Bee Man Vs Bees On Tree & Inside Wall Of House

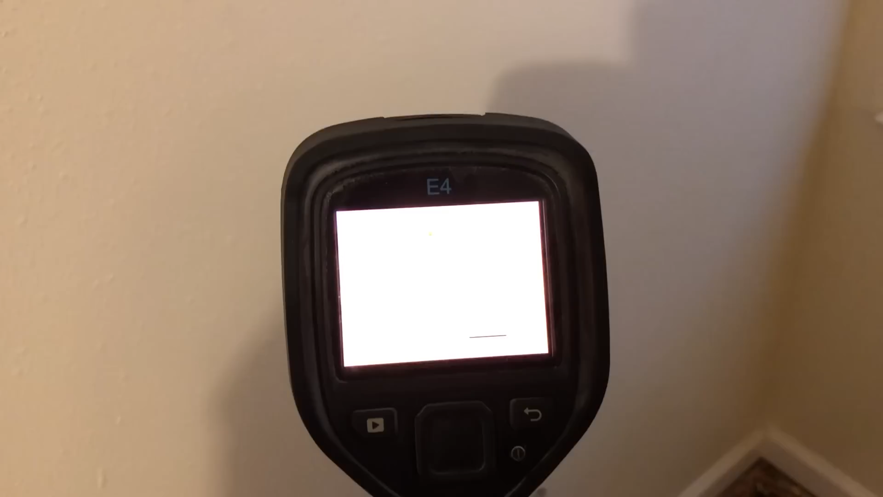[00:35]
tree now the day when I showed up it was bright yellow on the day I'll show you what it looks like today all right here we go you ready look
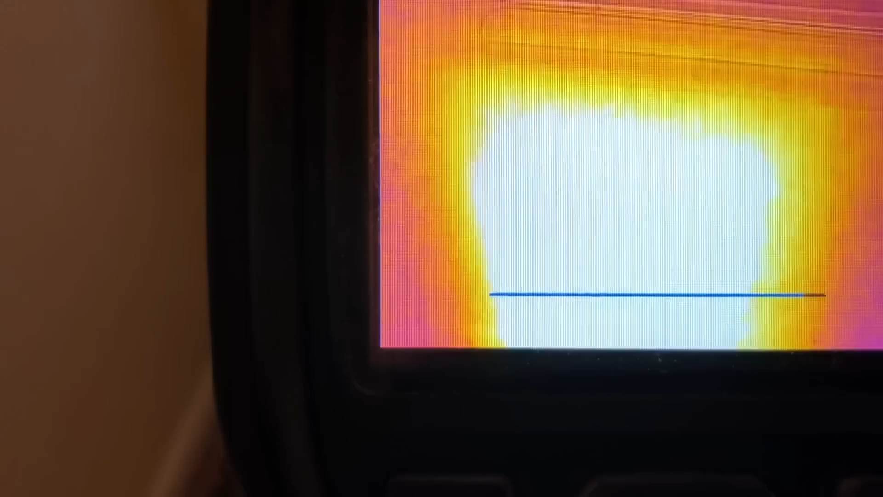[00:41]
at that folks
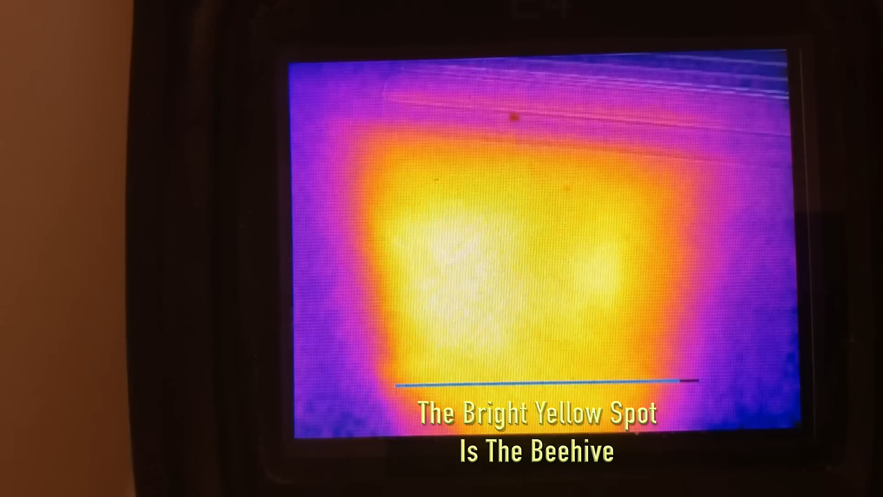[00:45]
something's still going on in there what do you think all right